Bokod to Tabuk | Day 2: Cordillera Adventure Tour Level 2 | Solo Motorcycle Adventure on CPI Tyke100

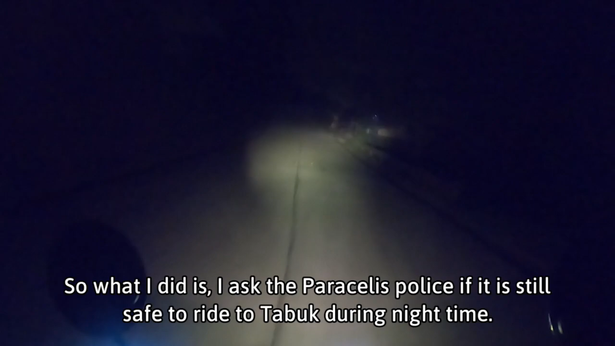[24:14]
So, medyo mabagal ang pace kasi madilim. So, expected ko mga 8:30 nasa Tabuk ako.
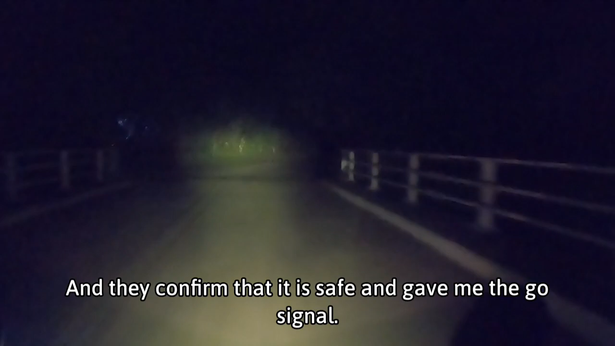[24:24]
Maaga pa, kaya lang talagang dahil probinsya ito, talagang puro madiliman.
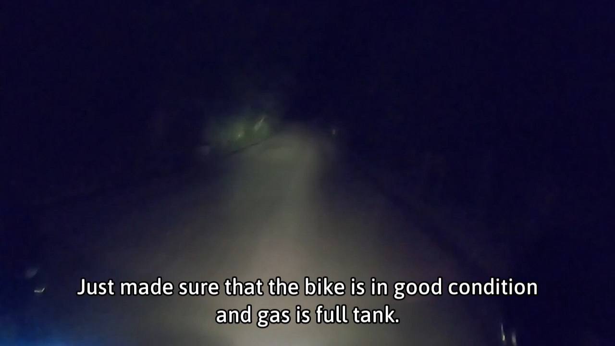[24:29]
Plus, yun, medyo
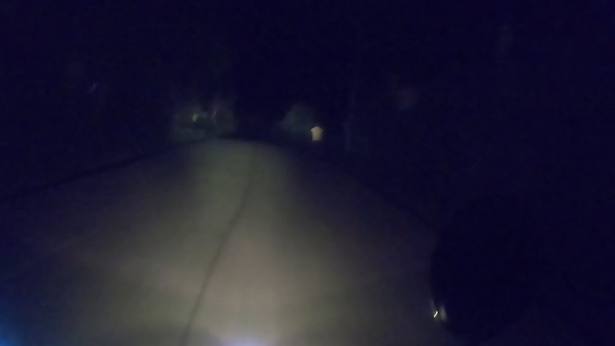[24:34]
kung mapapansin nyo yung paliwat kanan puro ano, puro maisan talaga. Sige, sige, saglit na lang naman to, mga isang kalahating oras na lang yan.
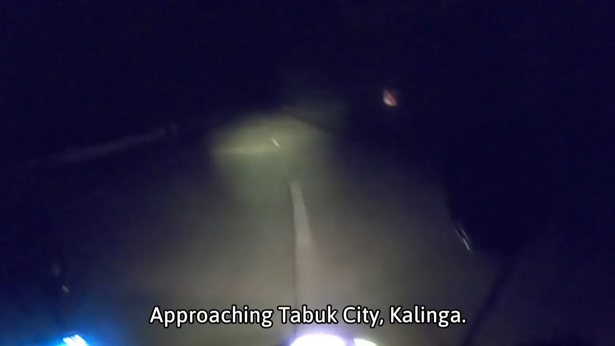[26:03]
Sa ano, sa malayo, I guess Tabuk na yan.
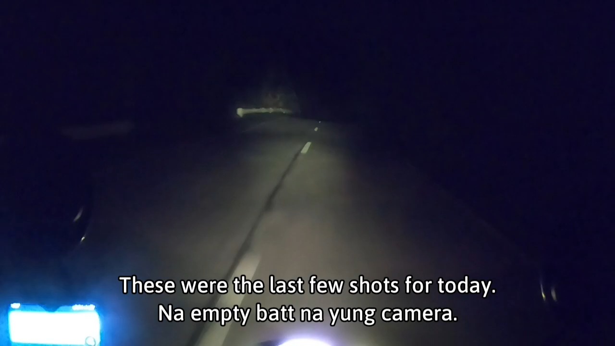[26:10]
Tapos nakalampas na tayo ng boundary ng Mountain Province tsaka Kalinga. Nalobot na yung kami, hindi na kuha yung ano kanina yung pagpasok natin.